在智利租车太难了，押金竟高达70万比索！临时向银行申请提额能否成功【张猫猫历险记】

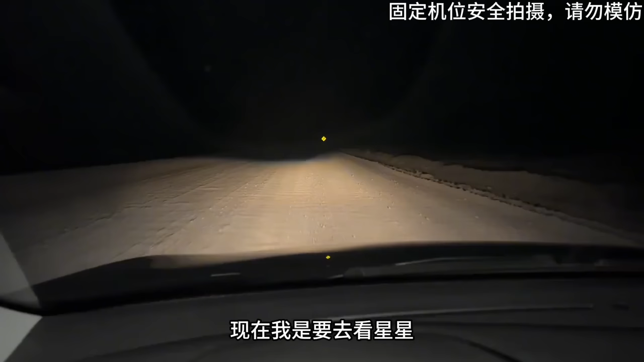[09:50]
我是要去看星星然后它这里的路好烂呀